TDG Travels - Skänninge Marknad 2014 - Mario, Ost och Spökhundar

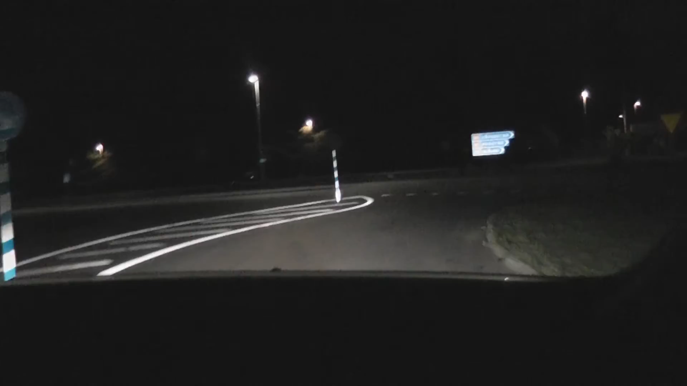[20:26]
Nej, men det är som sportspelen. Att det alltid är ett år före så vi vinner 2015-pris. Och här var ju jävla bra sikt också.